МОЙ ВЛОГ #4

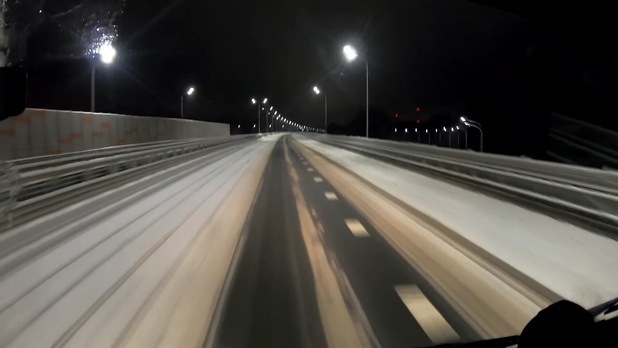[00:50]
Это ЦКАД. Обалдеть можно. За что платятся деньги, спрашивается. За то, что здесь, блин, одна колея всего, и то протоптана машинами, и ничего не чищено. Как так? За деньги здесь люди едут. Здесь вообще ни одной снежинки не должно быть. Не понимаю.
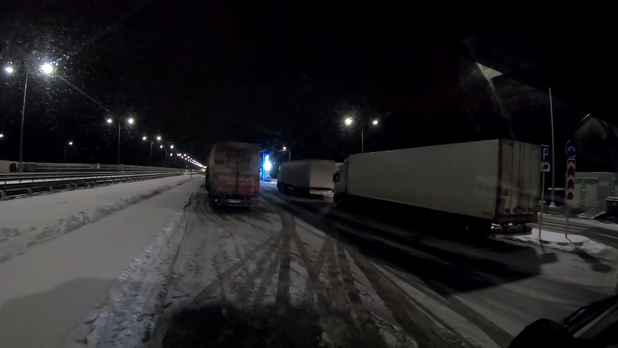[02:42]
О, месте отдыха. Напротив вот тоже стояночка. Там, где смотрю, туалет есть. В общем, сейчас все дела сделаю, позавтракаю и буду отдыхать часики 4. Потом будем ехать дальше. Так что, дорогие друзья, увидимся уже.
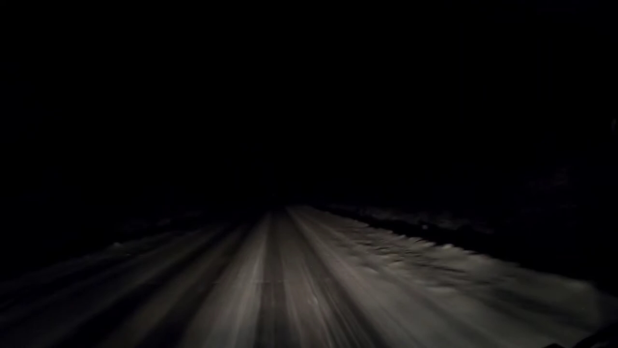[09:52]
Почему я лед называю ледком? На дороге лед, я стартую обратно на Москву с Санкт-Петербурга. Так что, дорогие друзья, как расцветет, может быть, что-нибудь поснимаем. А сейчас, пока темно, буду ехать спокойненько, не торопясь. В режиме гололеда, скажем так. Все, всем доброе утро. И кто кушает, приятного аппетита.
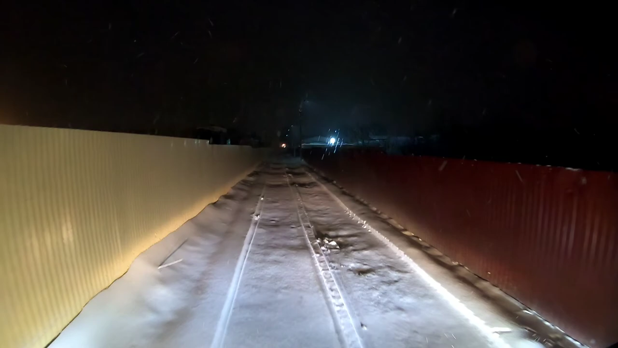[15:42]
Вообще красота, все беленькое, снежок идет. Я прям кайфую. Как сейчас товарищ один сказал, классная, говорит, погода, если дома сидеть, ни хрена не делать. Просто со стороны наблюдать, а не ехать куда-нибудь. Ехать, да, не особо в такую погоду.